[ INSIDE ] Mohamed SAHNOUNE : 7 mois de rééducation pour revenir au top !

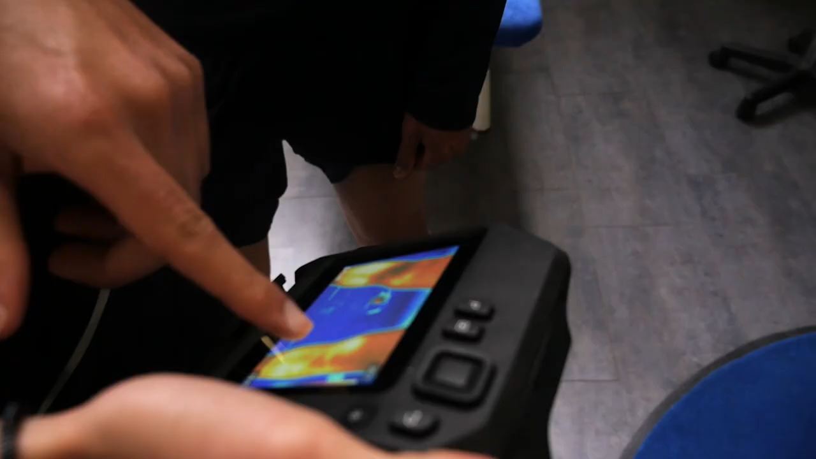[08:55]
on a vu qu'il y avait à la fin de l'entraînement une inflammation plus importante
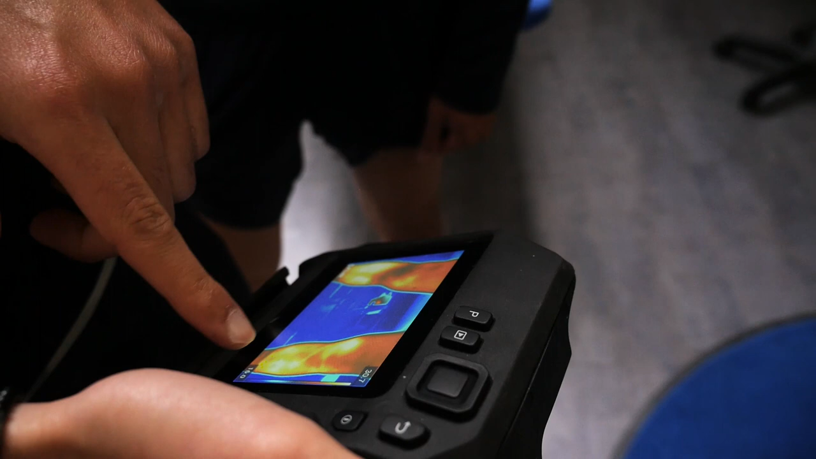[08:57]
sur la jambe gauche due à un travail sans doute plus important et tant mieux parce qu'on a vu qu'il n'y avait pas forcément une compensation sur l'autre jambe donc ça prouve que la jambe gauche se renforce de manière noble et efficace.